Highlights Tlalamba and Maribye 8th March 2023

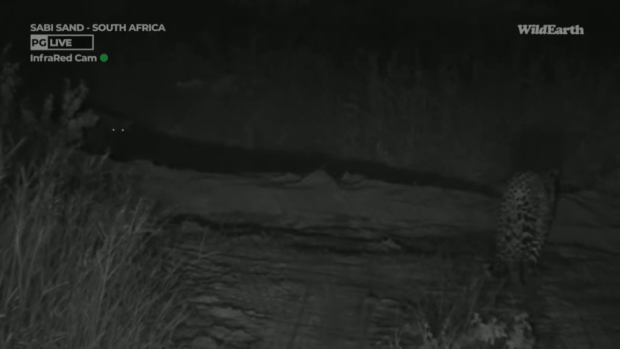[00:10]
I just think the leopard on the left did not know that the one on the right was trailing it and now there's a bit of a there's there's there's a bit of a of a stir up ladybug yes it's spot jackpot I am a tad wary because if it's two males and he's got to be careful if it's something like Tavangumi it won't be too friendly and whoever it is on the left was just looking at the cat on the right like I didn't like that why are you looking at me type of thing but I don't know if he's gone down the one on the left has gone down or if it's just moved away or if
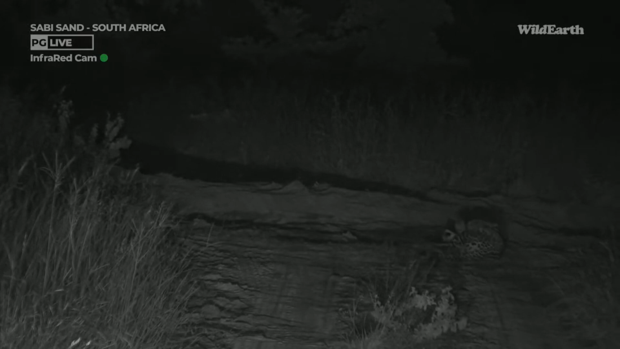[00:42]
it's still there okay now you're rolling on your back so you're clearly not concerned about whoever it is there so very likely this is a leopard you know or you don't think that this is going to end up in aggression Shreya you think that the other leopard is Tlalamba I mean there is a there is a good chance I mean I'd be surprised because then she's still that much bigger than him but I've never seen the two of them together so this is interesting so maybe she came back to the kill and then she found that this was happening but as soon as here
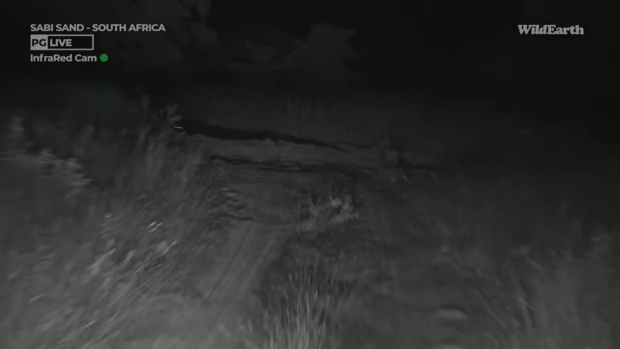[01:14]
oh still there as soon as he rolled on his stomach then you know that there's very little aggression
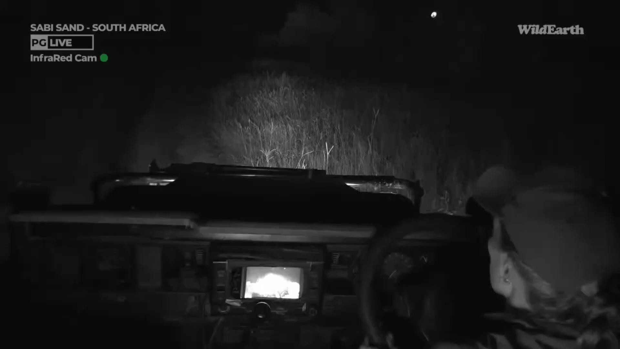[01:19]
intended uh
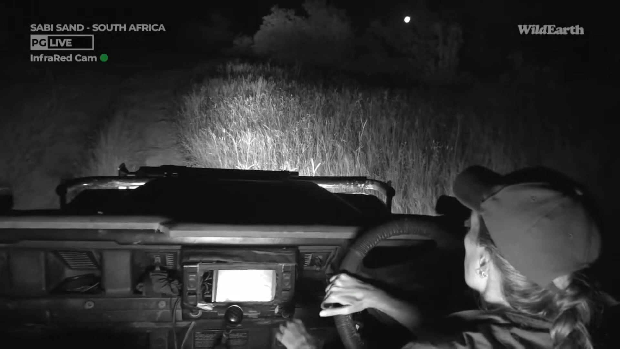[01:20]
in between the two of them I'm just gonna park here because the leopard generally only rolls in a playful manner like that when they don't feel particularly threatened if this other leopard that is just now looking at him had you know really bad ill intentions let's put it that way then I think his attitude would be different also I do think that whoever this is on the left you know I think we can all agree that my reeves is the one on the right that this leopard knows it
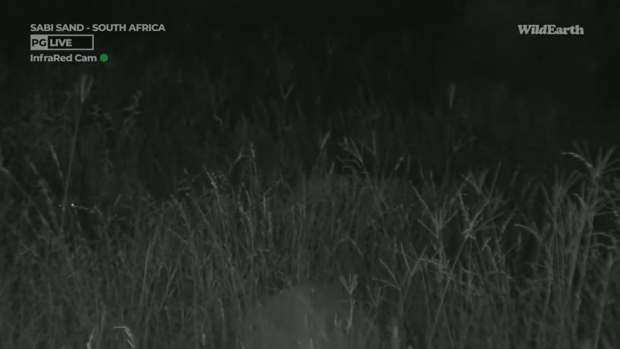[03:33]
all right all right so definite submission happening there you see as soon as this other leopard came there was of course growling but there wasn't it went on it didn't go into a full-on
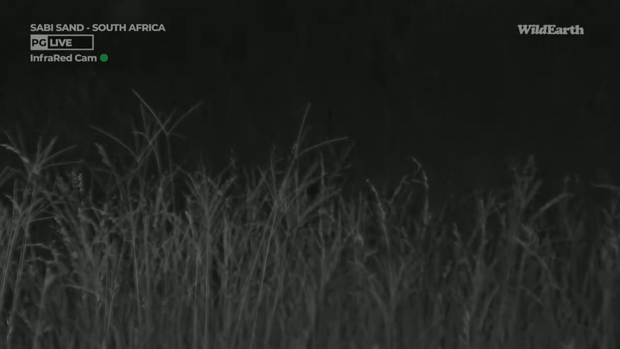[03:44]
aggression type of thing it was just to teach him a lesson there was no sweating there was no hurting and marieb says okay okay i'll take that back that now this has escalated but you see mariebs is keeping very low on the ground very low on the ground keeping on his back and then just to a point defending himself just making sure that he doesn't get sweated or anything but he hasn't gotten up and gone for the full-on aggression such as this leopard who to me now this looks like mariebs walking towards us what is happening
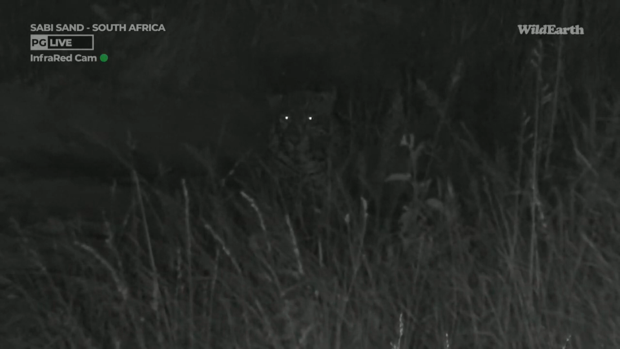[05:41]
and you who are you are you mr lumbar it would make sense if this was mr lumbar because the one on the right was smaller so i just this is pretty ridiculous though i mean we headed the wrong way around entirely
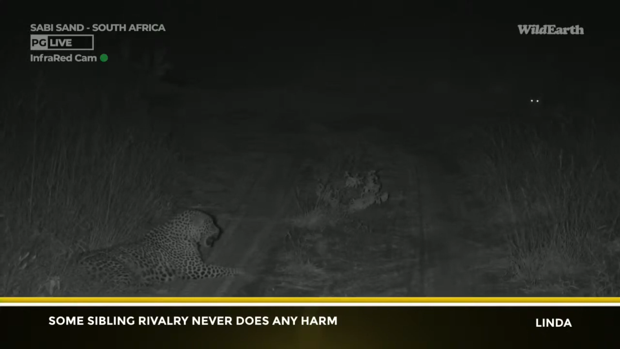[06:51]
too terrible so it is interesting because at first i thought maybe mariebs was going to be taught a lesson by clalamba but it seems like we've had it wrong the other way around so it seems like mariebs was walking away and maybe clalamba has been eyeing him on his kill on her kill the whole afternoon or who knows for how long and then she was trailing him behind because one of them is certainly smaller so mariebs on the left and then whoever it is on the right and as soon as the other leopard sort of felt itself being trailed then the one went submissive but there wasn't a lot of sweating which it was i was saying it was it was more show more
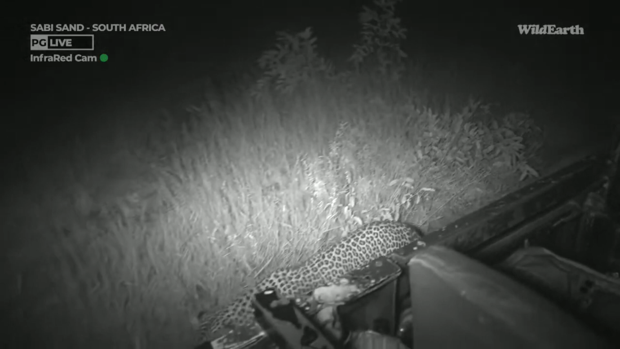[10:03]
gonna let him go by and i want to see what lalamba does and which way she goes see if she's gonna continue trailing him or if she's just gonna go yep you see she's gone and she's sniffing where he was sitting i think just trying to figure out what is happening and who he was and and so on this i mean i don't think we could have asked for a better ending to the women's day safari drive this i
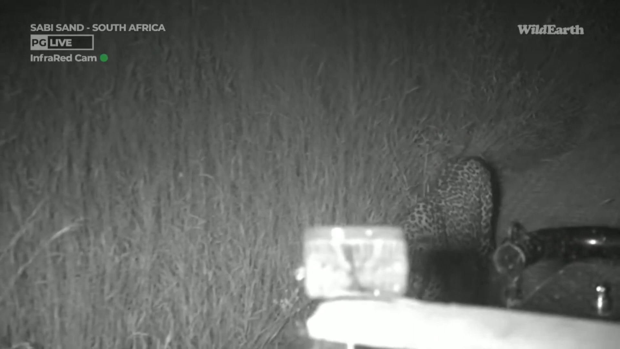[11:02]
car around see if maybe the two of them are gonna go back to the kill oh yeah she did it for the girls where did he go did he go back to your kill i'm actually genuinely surprised that she oh yeah there are the eyes i'm genuinely surprised she acted that way and she went that submissive to a young male leopard but when we saw them walking away because the one at the back was that much smaller than the one walking in the front i assumed
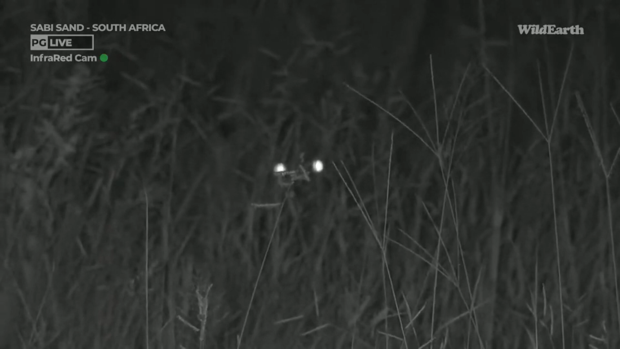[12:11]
looks very mean just the two eyes in the darkness like that is that a leopard are we sure that's a leopard and not a hyena can't tell from the
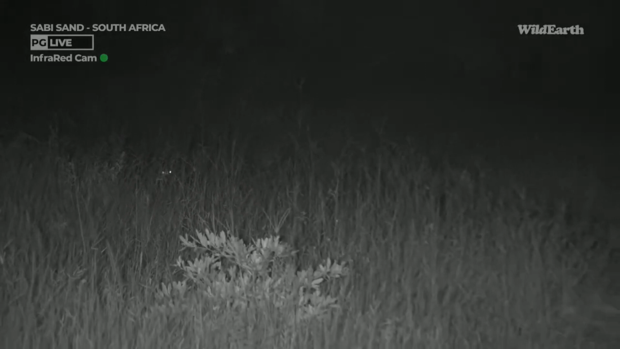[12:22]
no i think those are spots there sorry sometimes i just need my color vision to be able to distinguish things what a drive today i don't think we could have asked for a better drive i mean everything's just been happening and it'll be i mean
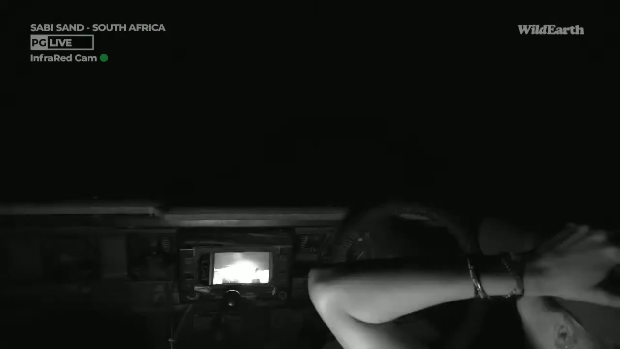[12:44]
i yeah i have no words what a wednesday what a great way to celebrate women's